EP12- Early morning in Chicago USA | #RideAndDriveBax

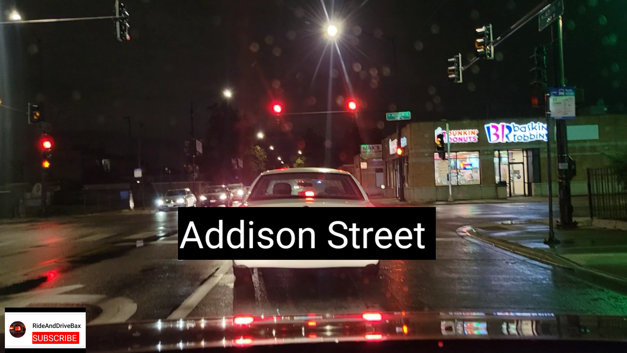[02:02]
so bali yung travel time natin is around 25 25 to 30 minutes
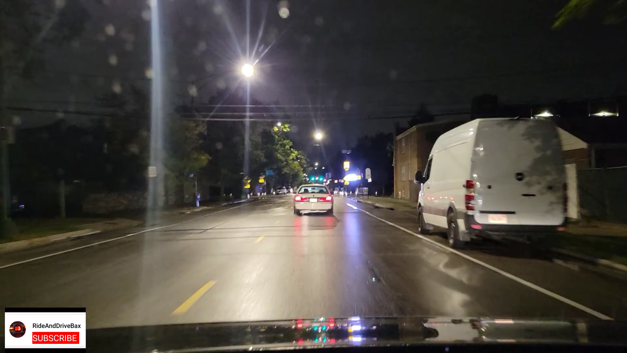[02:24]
so yung speed limit dito sa mga school like I said before ano lang 20 miles per hour pero ngayon dahil wala pa namang school you can do 30 miles per hour
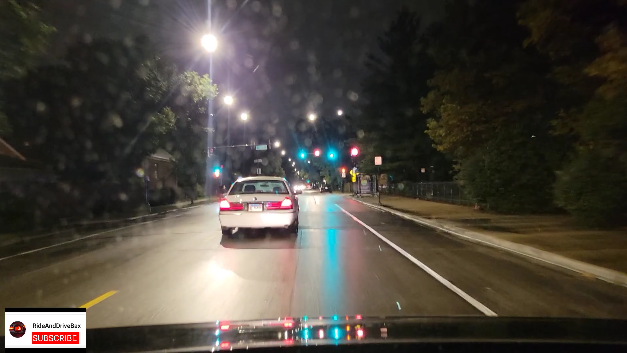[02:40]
so I hope hindi shaky yung video natin kasi oh the guy that's a big rat hindi shaky yung video natin kasi pag naka steady sya super steady malabo
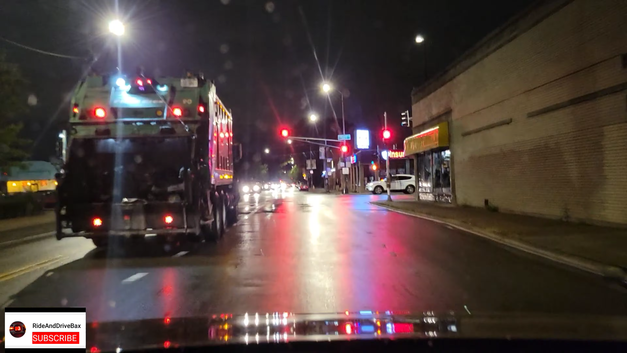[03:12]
but then again pag tinanggal mo sya sa super steady baka shaky yung kalabasan ng video so right now nandito na tayo sa belmont avenue around 7 miles lang yung travel time natin eh I mean distance first time ko mag drive ng madilim I mean first time ko mag video ng madilim
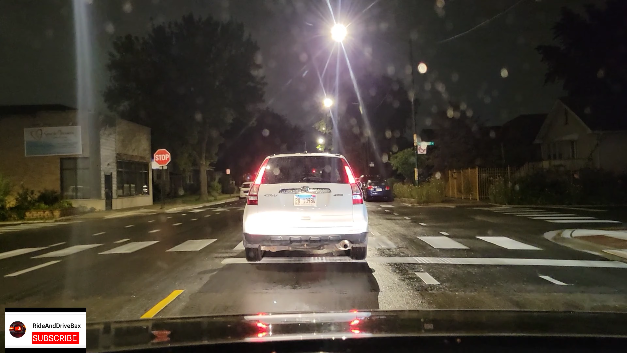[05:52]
and and kita nyo guys yung bike lane na yan bago lang yan so malapit na tayo sa fullerton dyan naman sa fullerton doon sa left side
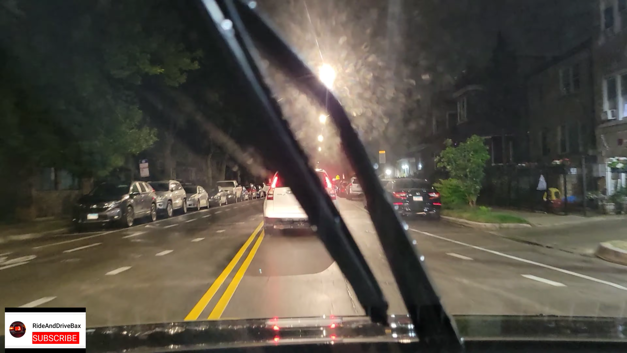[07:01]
and meron sila doon yung mga barbecue sticks yun ang masarap for just a dollar it's really good a dollar a dollar fifty na I don't know but it used to be a dollar so right now dito tayo sa palikulikong street um it's grand avenue
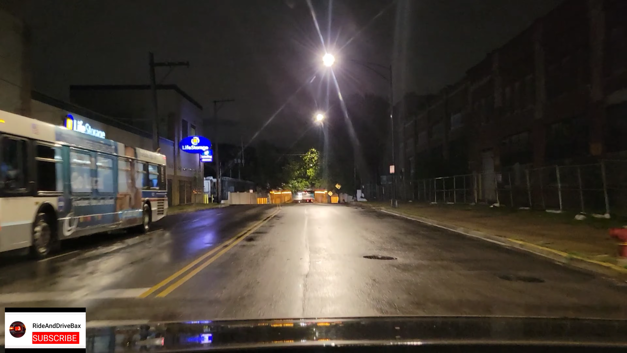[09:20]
yan dito sa may dulo nya
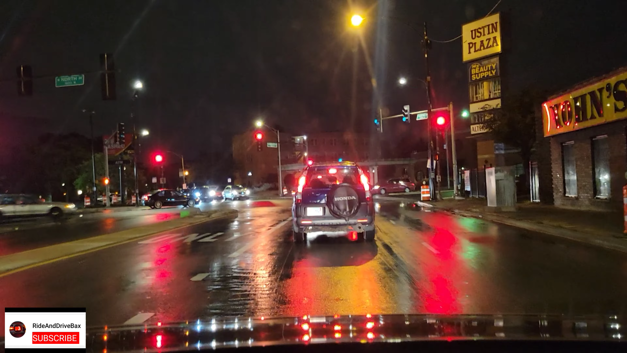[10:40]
although open na sya no pero syempre ma maganda pa rin yung nag-iingat alam mo naman the situation this time alam natin yan so right now nandito tayo sa North Avenue
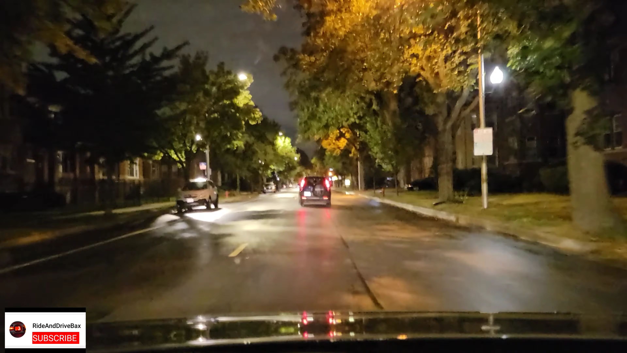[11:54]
so wala kasi yung akong option guys na mag highway going to sa trabaho ko mas okay sana ako nag highway tapos ganito kaaga wala masyadong traffic pero ito nasa local tayo although hindi naman sya ma talagang traffic na traffic okay lang din so right now nandito tayo sa division yan lampasan lang natin division na yan and maybe another 3 miles malapit na
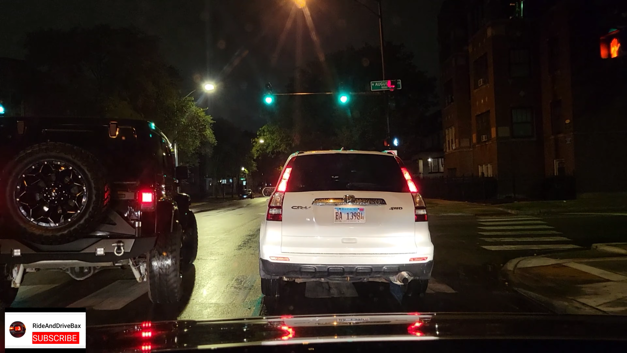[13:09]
so and dito na tayo sa chicago avenue dito ako nabanggarin guys may nagbit ng red light one time wasak yung kotse ko
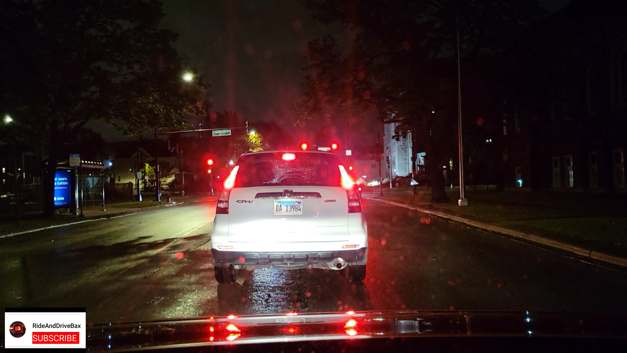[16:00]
washington tapos sunod yan madison na and sa right natin after ng light meron din dyan yung simbahan na maganda yan maganda sa umaga sana pero nakita nyo na rin siguro yan sa mga previous vlog ko ayan medyo nakita naman pala maganda yung design ng simbahan na yan so dito naman sa madison street dyan sa light na yan
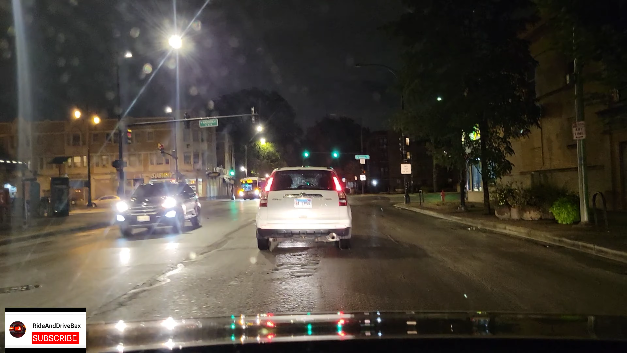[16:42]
so suerte when i came here naglalaro pa sya and actually they won 3 times when i was here nung kararating ko lang dito nalalo sila ng tatlong beses anyway guys malapit na ako sa trabaho at puti na lang wala masyadong traffic
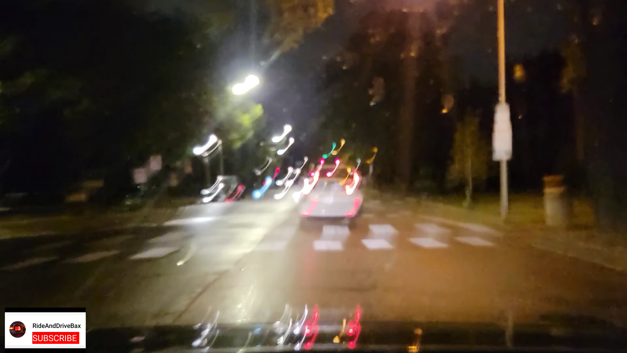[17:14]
so yan guys yung commute ko sa umaga so magla left lang tayo dito ito na yung street ko si jackson jackson boulevard pinangalan nila sa akin yan